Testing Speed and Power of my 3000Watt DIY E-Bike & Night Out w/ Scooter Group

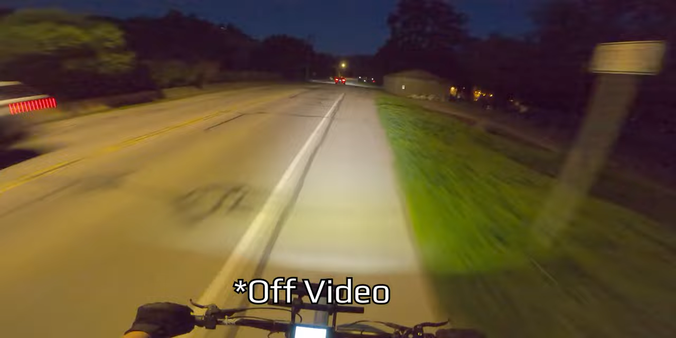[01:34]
Now I did do some offline testing and I did manage to achieve 70 kilometers on a straight, but unfortunately I did have some weight on me, which unfortunately kind of holds back a few kilometers.
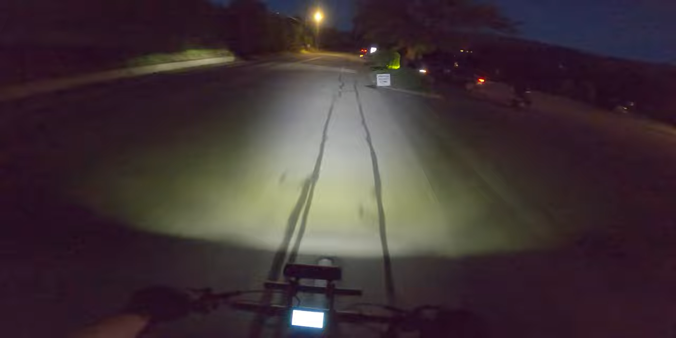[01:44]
So we will see just how powerful we are. Fortunately, I have a guy up front here who's riding a Bartlett Pegasus, which I believe tops out about 28 miles per hour or 40 kilometers, 45 kilometers. So yeah, right now we're at 55.